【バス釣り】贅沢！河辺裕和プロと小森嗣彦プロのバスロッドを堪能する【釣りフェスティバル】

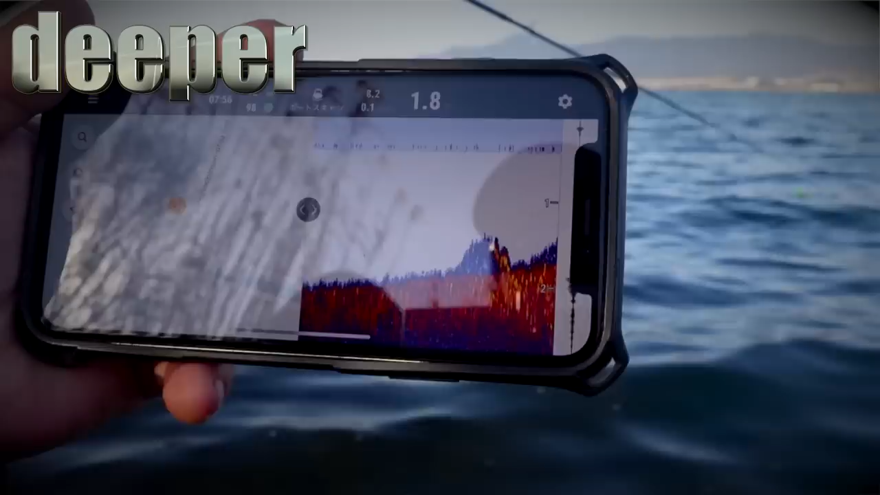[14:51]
ありませんディーパー魚群探知機だったら岸から水深水温測れちゃいますよ詳しくはウェーブサイトをご覧ください